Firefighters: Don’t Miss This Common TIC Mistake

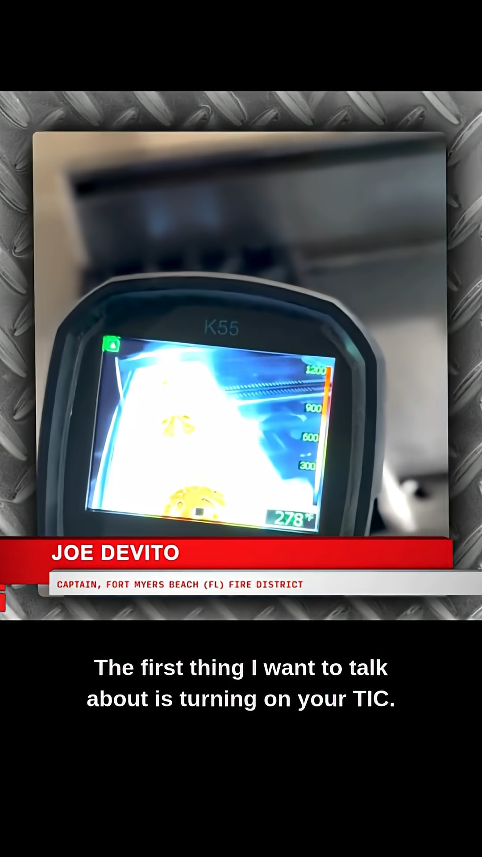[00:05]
On screen: spot 278°F
Make sure you turn on your TIC in route to the call because it could take about 30 seconds for it to be calibrated and ready to use.
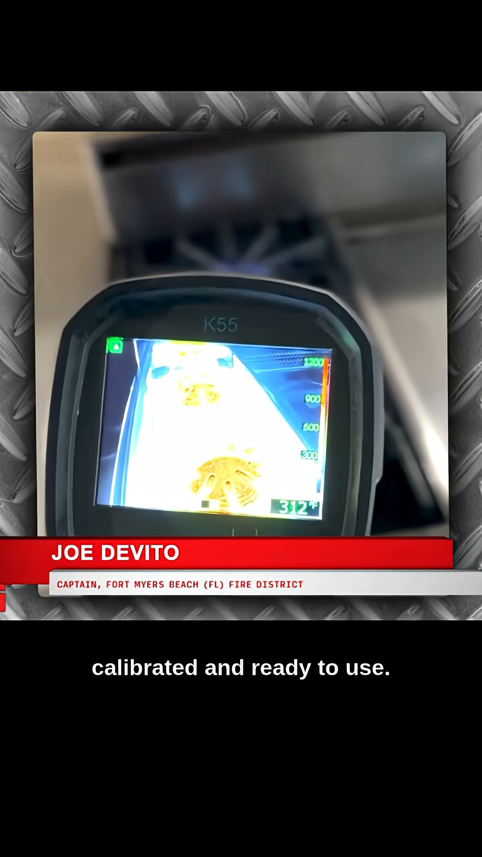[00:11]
On screen: spot 312°F
And the last thing you want to do is get off the truck, turn your TIC on, start doing a 360 and waiting that 30 seconds for that to kick in.
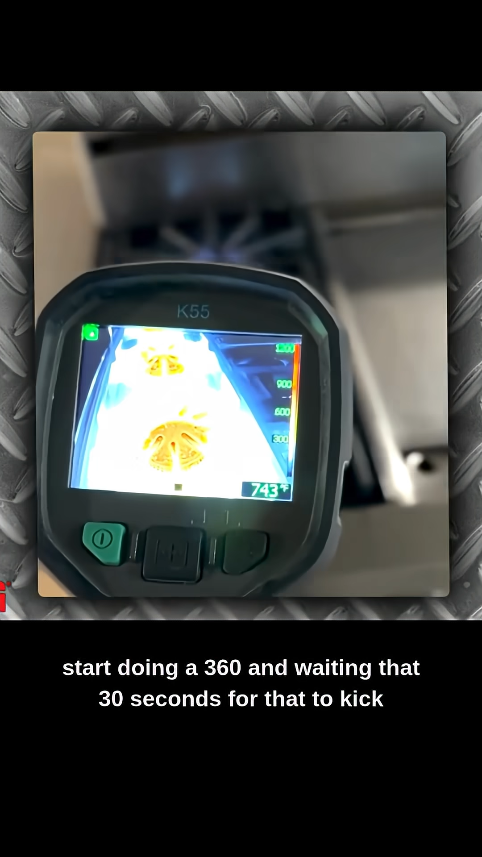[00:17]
On screen: spot 743°F
Another thing I want to talk about is that numeric temperature measurement.
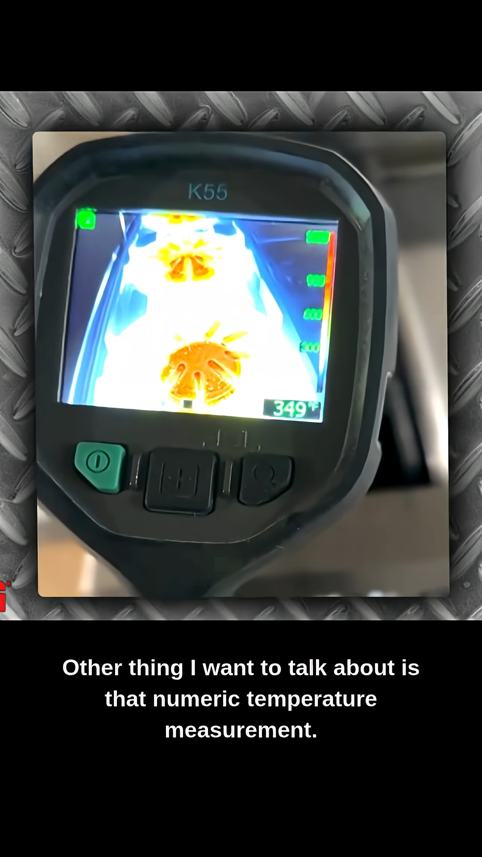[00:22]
You see that number on the bottom right hand corner? Looking at that number, that is the surface temperature of that,
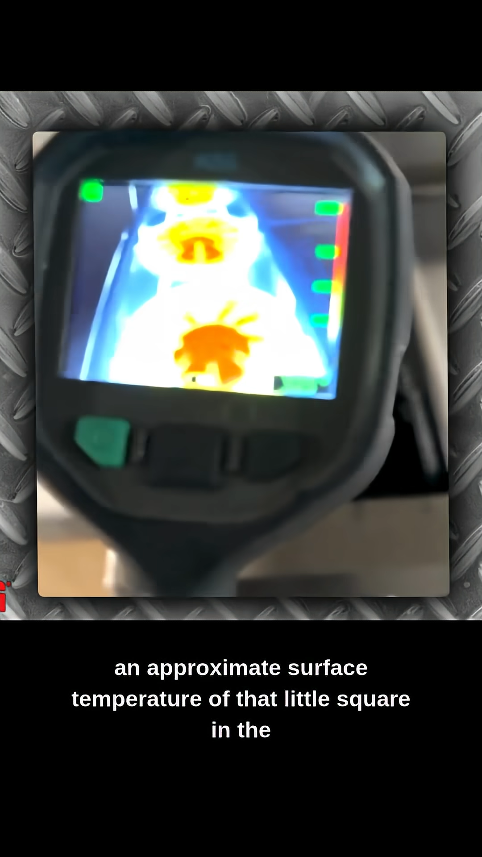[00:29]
an approximate surface temperature of that little square in the middle of the TIC screen.
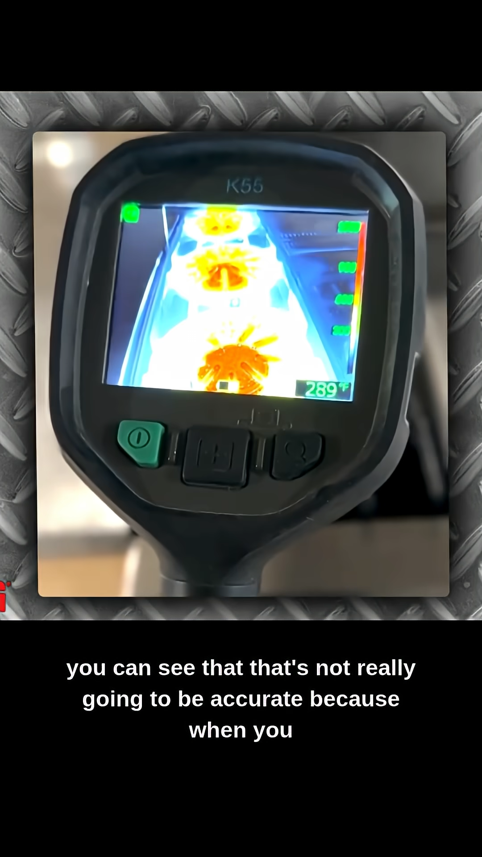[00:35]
All right, you can see that that's not really going to be accurate because when you use your temperature measurement bar on the side, you have temperatures over 900 degrees.
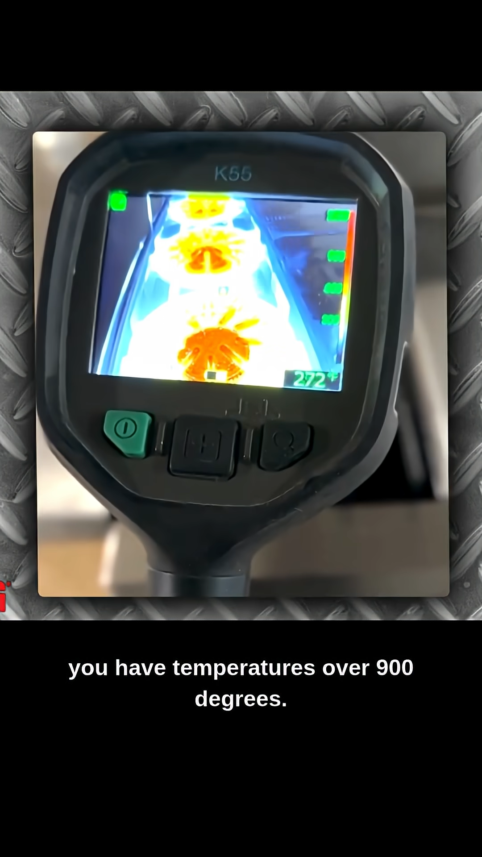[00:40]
Surfaces can take a lot longer to heat up than the convection waves may move through it.
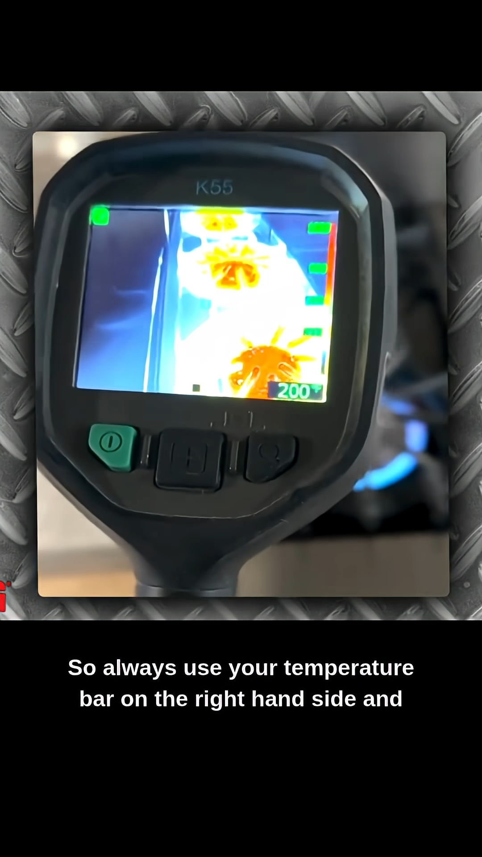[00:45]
So always use your temperature bar on the right hand side and not your number on the bottom right hand corner.
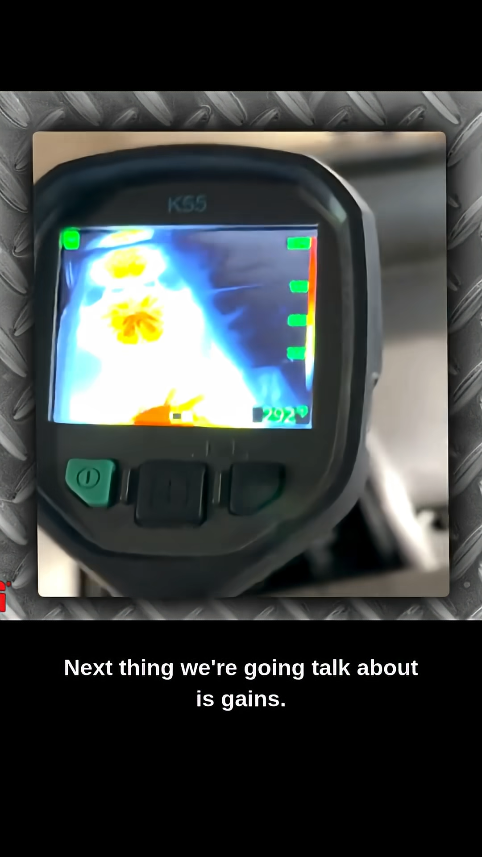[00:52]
Next thing we're going to talk about is gains. We're going to get some gains on here and looking here, now we're in high gain.
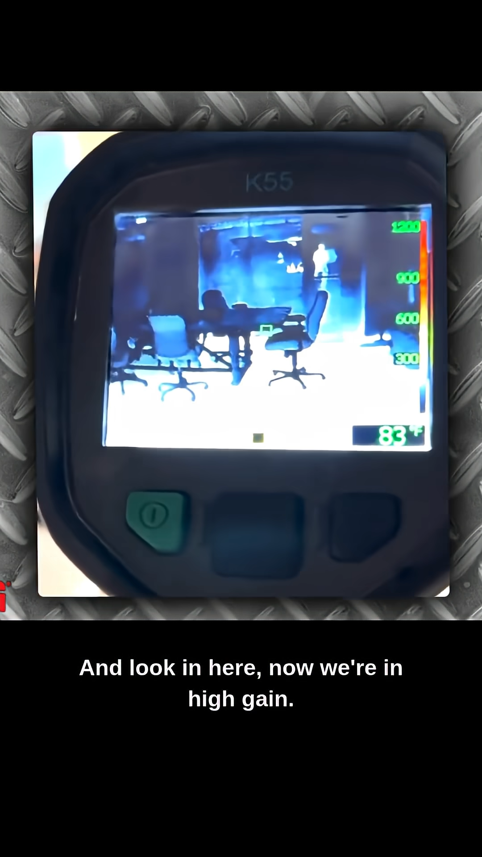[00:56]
On screen: spot 83°F
High gain is looking more for objects, life, layout, stuff like that.
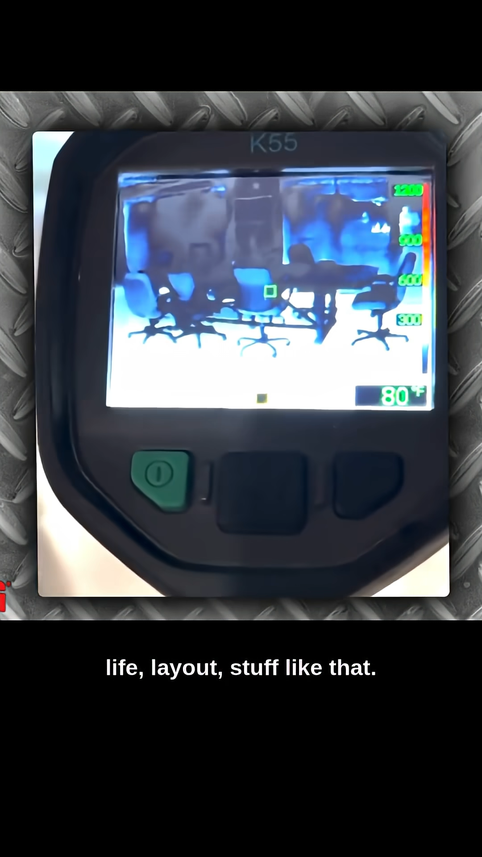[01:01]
This is where it's focusing more because there's no heat involved, right?
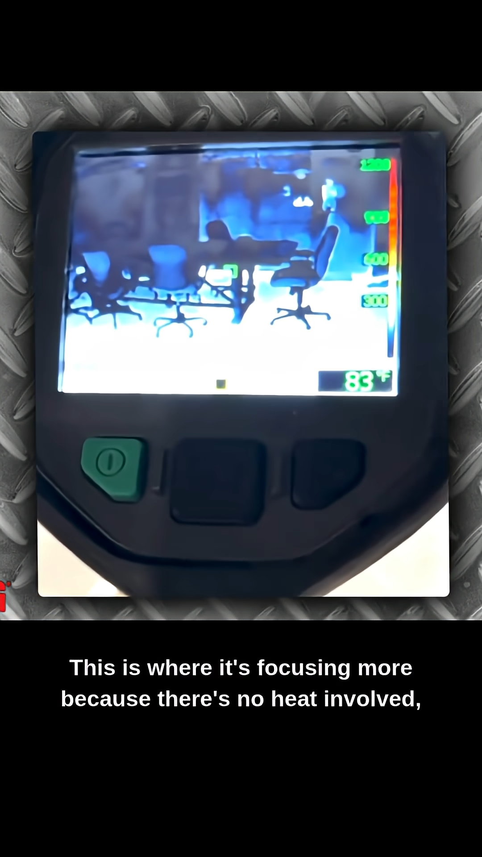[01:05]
On screen: spot 83°F
It's easy to see. You want to find your egress. You want to find out what's in the room.
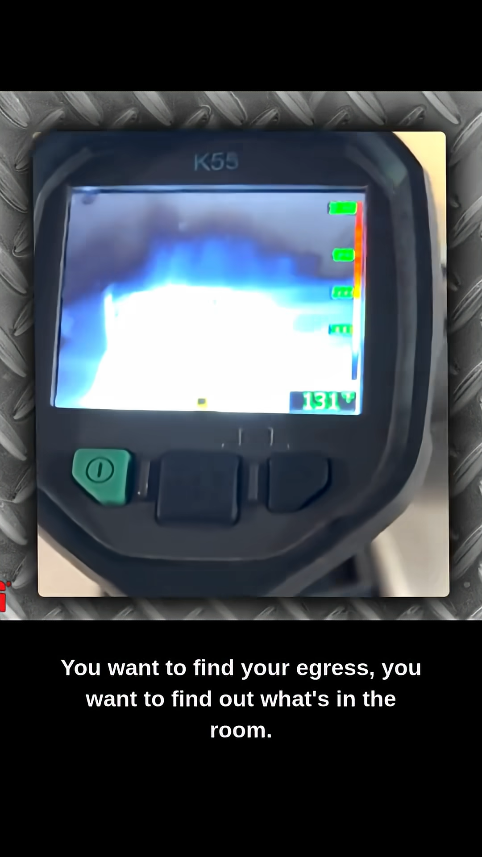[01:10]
But then once you come over here and you get back into low gain mode, now you get colorization.
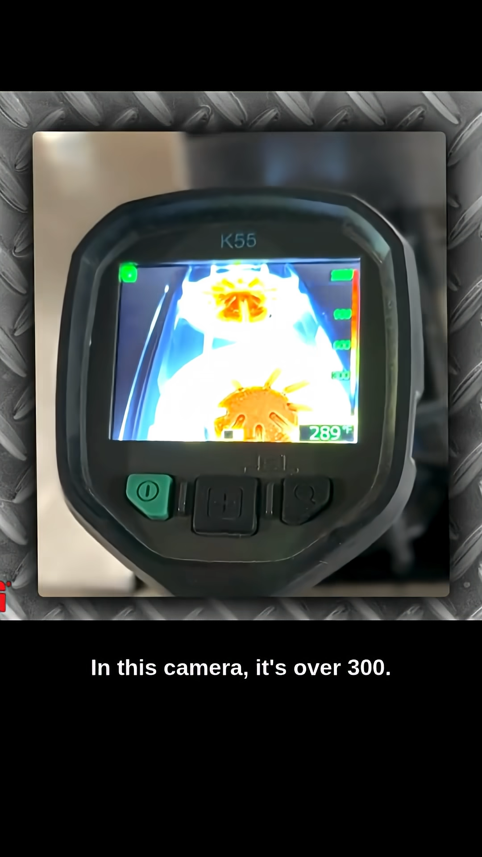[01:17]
In this camera, it's over 300. In different cameras, it's over 500. That's why it's important to know your tool.
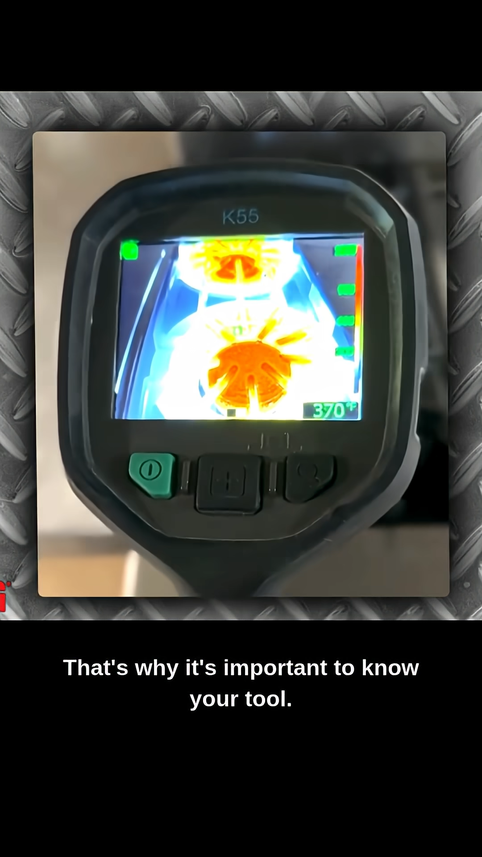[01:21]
Now it's focusing more on heat than it is life and layout. So it's going to make it harder to find that life and layout when it's focusing on heat.
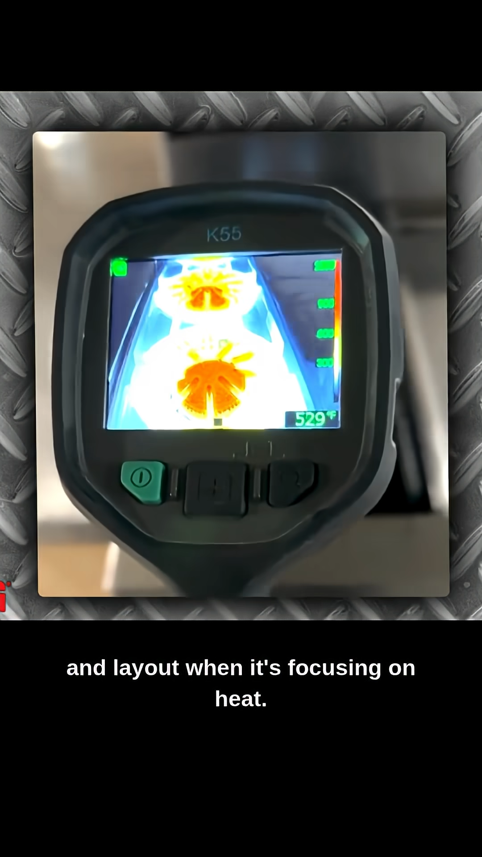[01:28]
On screen: spot 529°F
The last thing I want to talk about here real quick is that shuttering or nuking.
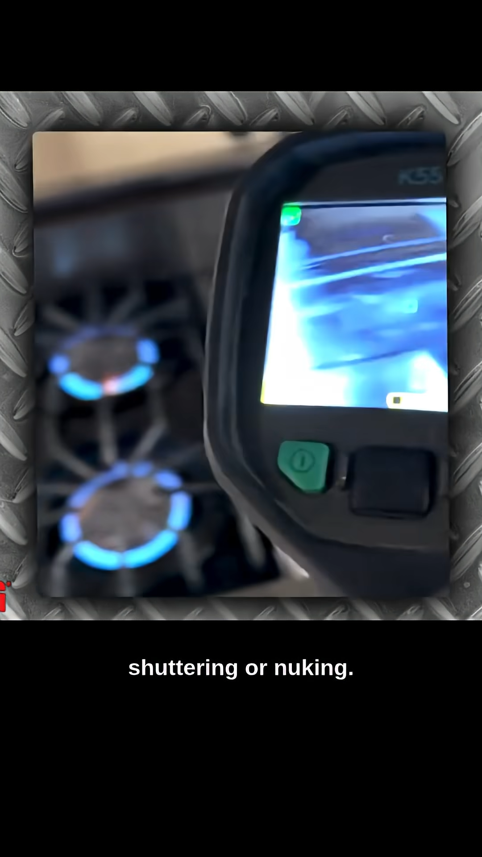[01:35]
You see how it comes over and the screen freezes?
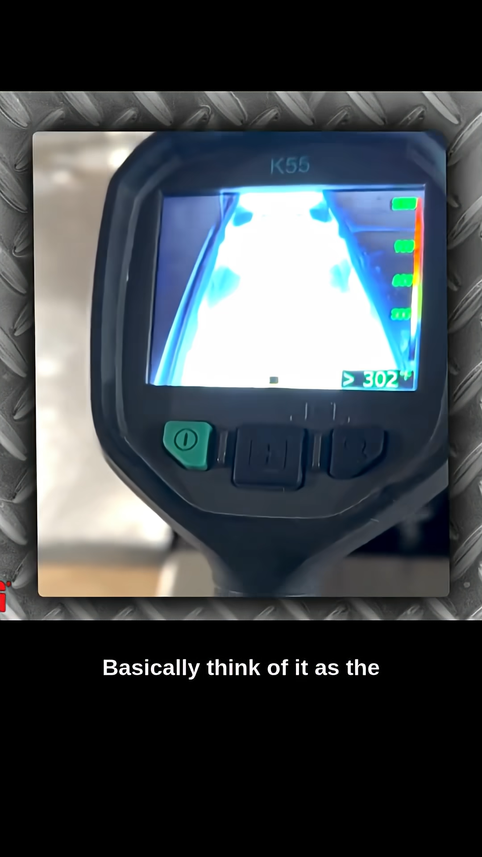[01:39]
Basically, think of it as the imager just kind of like resetting itself because it got dizzy and lightheaded and it's trying to refocus on what it's looking at.